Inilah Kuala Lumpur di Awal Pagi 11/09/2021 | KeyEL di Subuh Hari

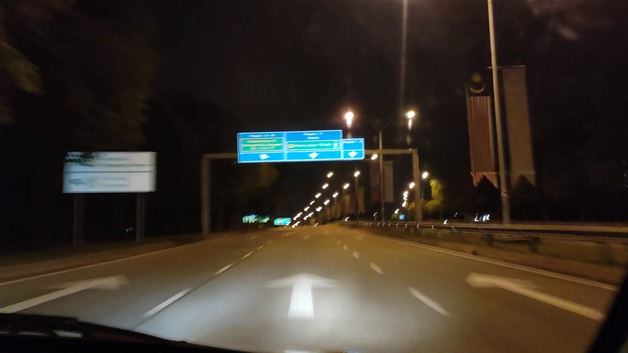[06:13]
Oh, sempat lah, ngam-ngam lah.
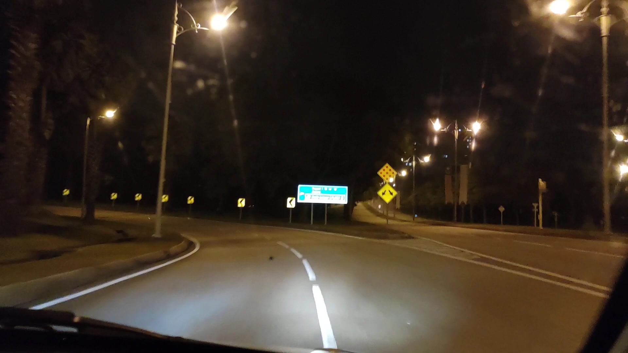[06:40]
Tajam guys, kalau hujan ni agak bahaya. Di Putrajaya ekor yang agak berbahaya. Kalau musim hujan, oh cukup bahaya. Cukup musim 11.
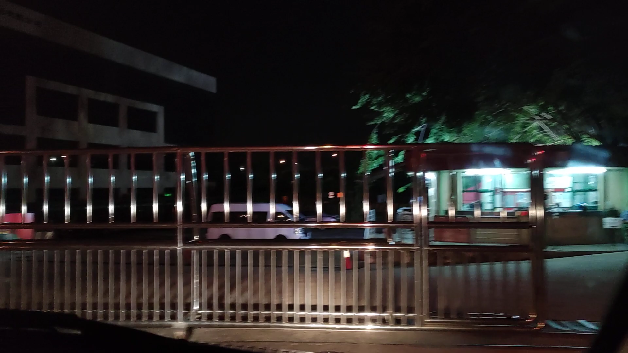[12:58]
Mana, mana? Tak nampak. Kereta putih.
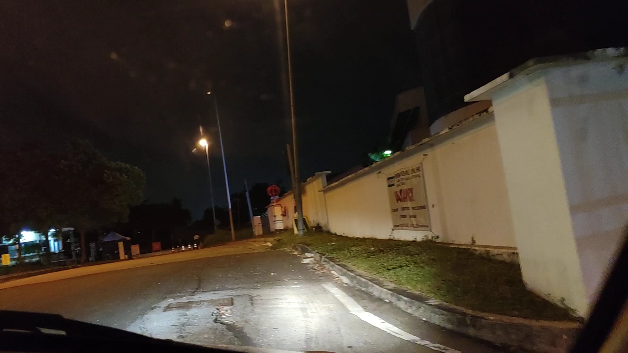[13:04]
Ini muda paper mill lah. Depan ini kilang. You mana tunggu? Kenapa kita rumah? Yelah, mana saya tahu you punya rumah. Tempat itu moment cakap ini dekat kilang saja. You dekat mana tunggu?
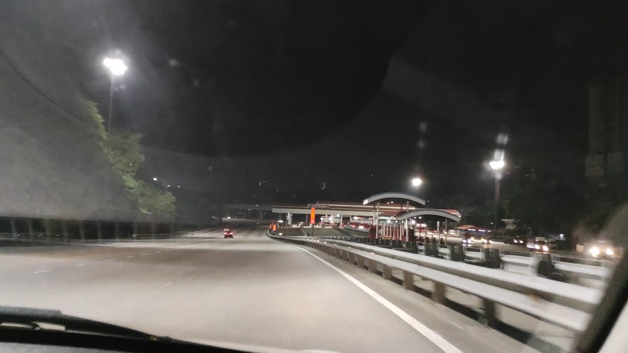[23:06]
Plaza Tol Batu 9. Kita sudah lepas ha? Plaza Tol Batu 9. Ceras. Depan ni selalu ada loblong. Di depan ni selalu ala loblok sana. Tapi sekarang sudah tara lah. Semalam sudah buka. Sudah buka itu tara. Tu jangan takut lah.
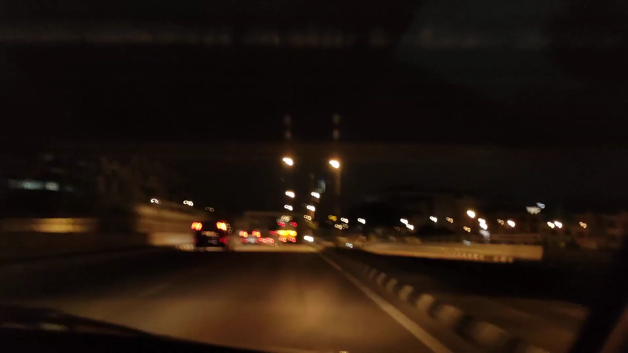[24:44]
Ada kereta, ada jalan, mana dah start rancak lah. Orang dah start niaga ke operasi bisnes ke apa benda. So that's why boleh nampak golda atau jalan lah lengang tak ada kereta.
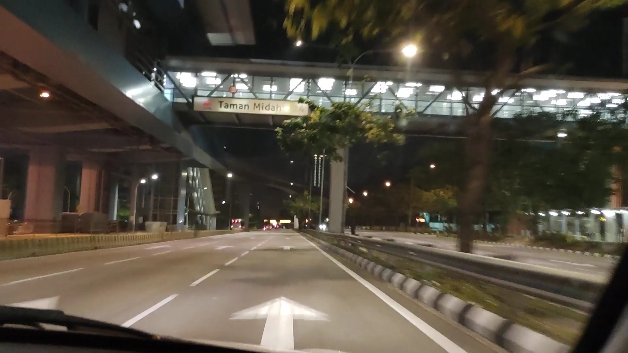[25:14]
Inilah kehidupan di ibu kota, kota raya. Ini ibu kota raya Kuala Lumpur. Anda boleh saksikan sendiri ya, pukul 6 pagi guys, seawal 6 pagi jalan ceras. Kita menghala ke Gombak guys, akan melepasi Kuala Lumpur di awal pagi, subuh-subuh hari.
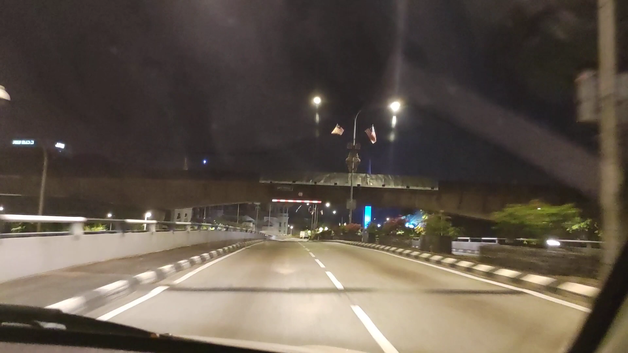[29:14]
Inilah dia guys, Kuala Lumpur guys, Kuala Lumpur, Kuala Lumpur di awal pagi guys.
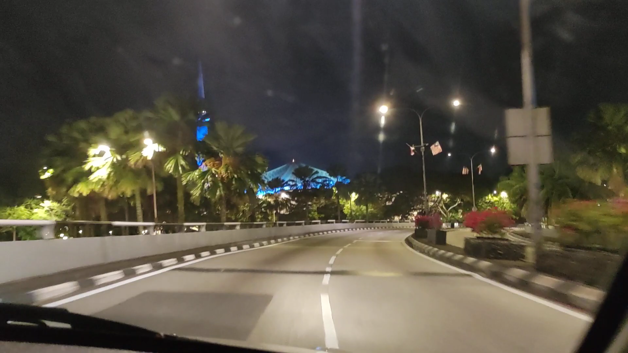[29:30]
Kita melepasi Kuala Lumpur guys, Kuala Lumpur. Ah, ini dia ibu kota cinta, ibu kota cinta.
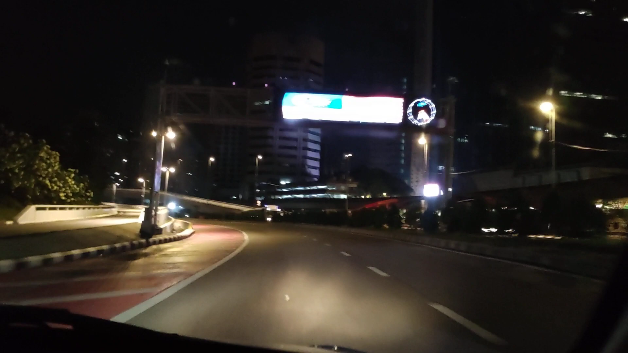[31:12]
Kanan ini ke Jalan Sultan Ismail. Jalan Sultan Ismail guys.
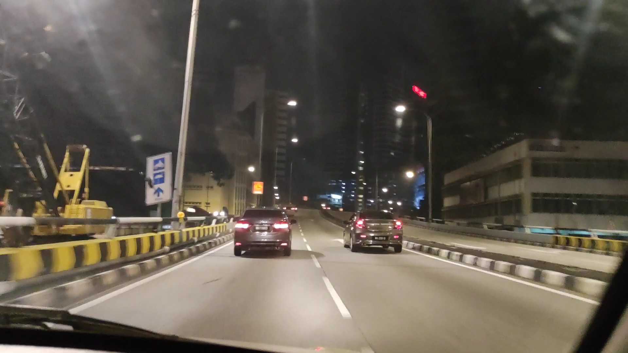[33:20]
ini sungguh berarti, kena cinta bersemi lagi setelah ku temenung panjang. Di lebuh raya, di papan tanda LRT monorail pun dah start lah. LRT ke MRT ni.
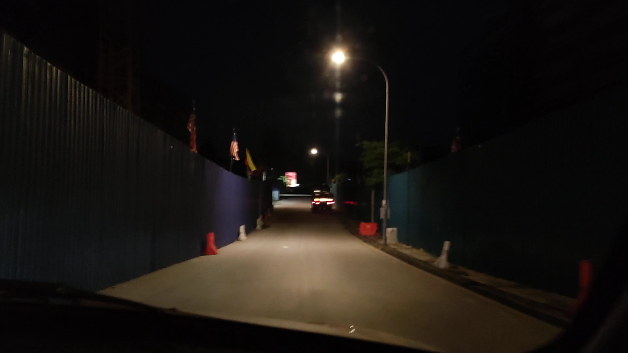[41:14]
Ah, ni sebelah saja. Nampak ini sudah sampai. Ni. Ini. Ini sebelah, sebelah ini sini. Ini pintu lah, ini main gate. Sudah sampai baik. Ini main gate lah.
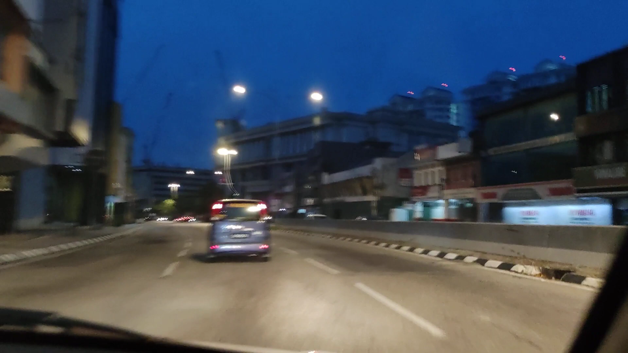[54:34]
Perubahan daripada gelap kepada terang, dan akan muncullah wajah hutan batu Kuala Lumpur.